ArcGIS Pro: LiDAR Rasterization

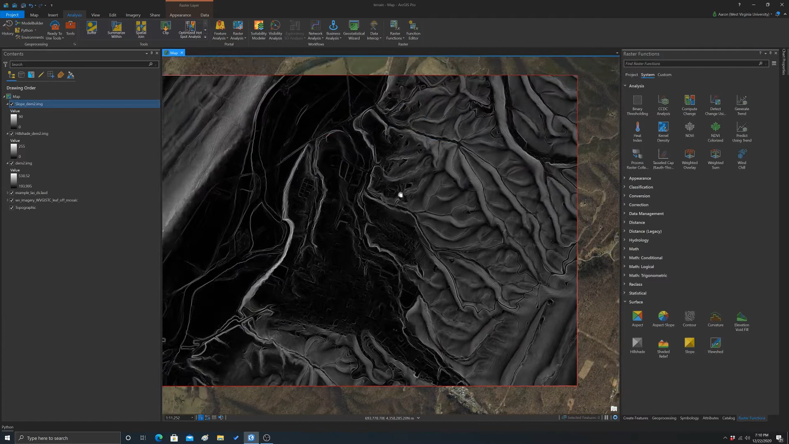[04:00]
And there we get a virtual slope grid, which, again, is pretty useful for visualization purposes. You can use this, like, as a slope shade, as an alternative to a hill shade. Here is an aspect surface. Oops. So the compass direction, the slope is facing.
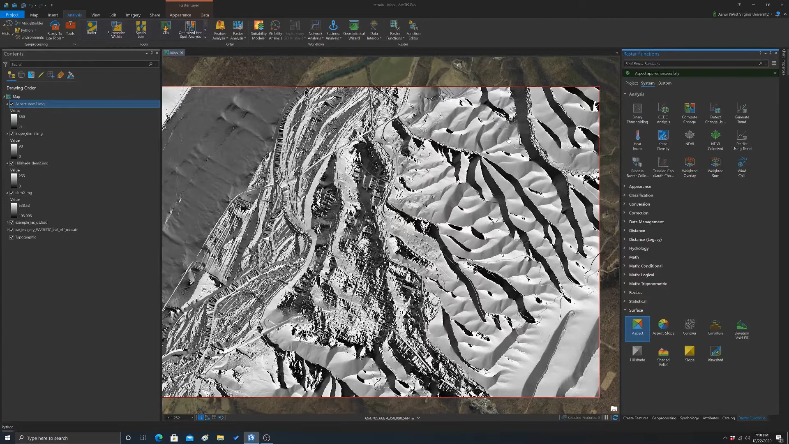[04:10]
This is a combination of slope and aspect. So you have different codes, different slopes, slope and slope direction combinations. And then lastly, here's a curvature surface. So let's run that on the DEM.
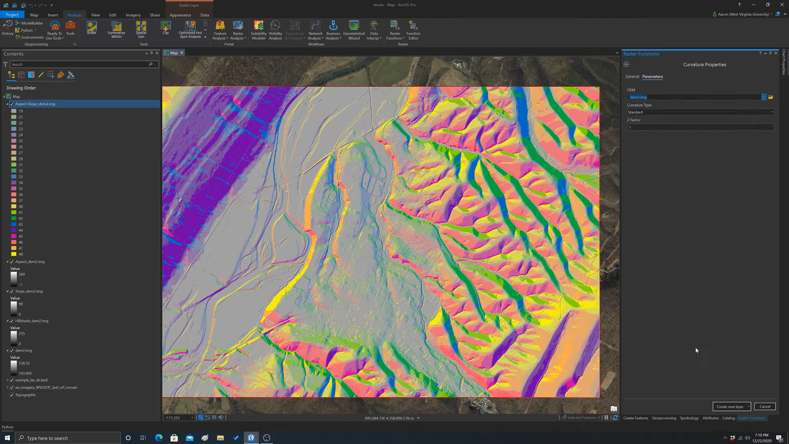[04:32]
And this is basically a measure of curvature. So we've got these, our low values are concave, like the valley bottoms there.
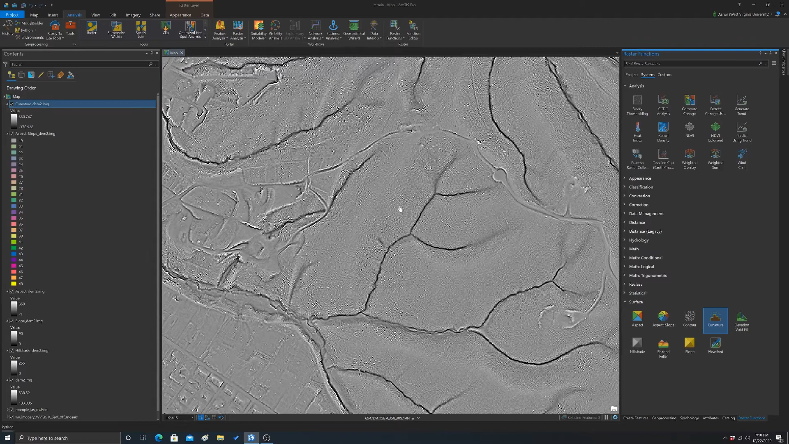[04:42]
And then the higher values would be, like, a convex surface, like a ridge top or something. Okay, so those are some virtual terrain surfaces that were generated from our DEM, which we generated or interpolated from our LiDAR point cloud.
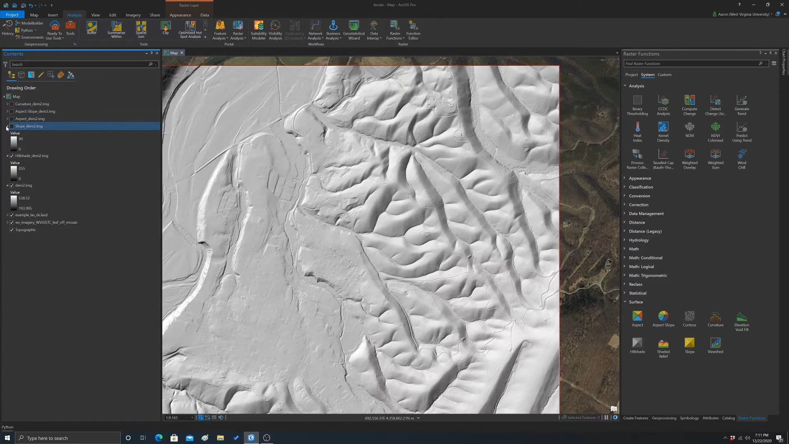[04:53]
So I'm just shutting some stuff off now. So we go back to the DEM. Okay, so let's say we wanted to create a surface that had above ground features in it along with the terrain surface. So to do that, we'll just have to rerun our last data set to raster tool. But this time, we need to change the filter. So I'm going to go back to our last data set and go to properties. And then we want to change the filter to either ground or unassigned.
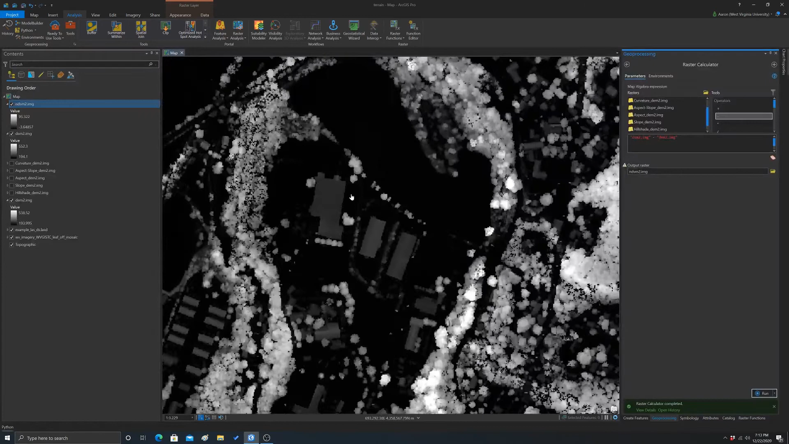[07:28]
What's more important is whether features have reasonable height. So like this is a building rooftop. If we click on it, it's 4.4 meters.
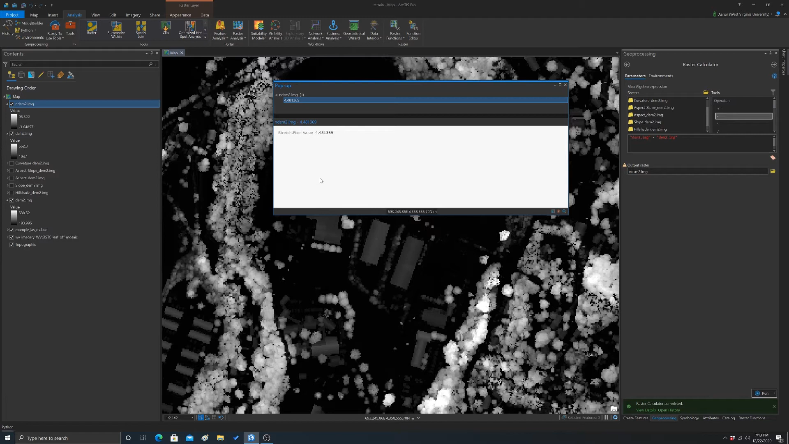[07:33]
That seems reasonable. 6.5 meters, 5.9 meters.
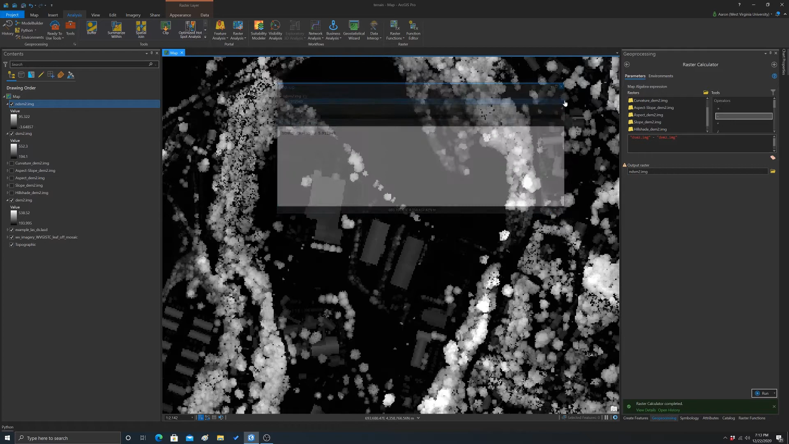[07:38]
If we click on a tree, we're looking at 30 meters. So that seems reasonable.
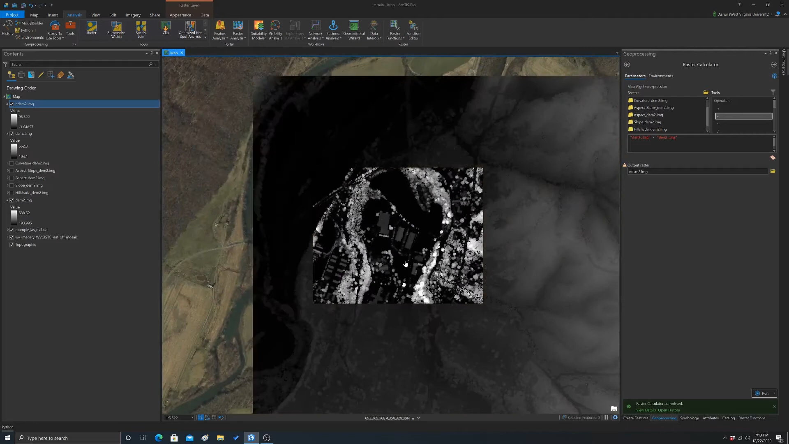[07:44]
So that's an ndsm. Again, if we wanted to, we could change the symbology or make it, let's see here, symbology. Maybe we'll just change this to like a green ramp if we can find.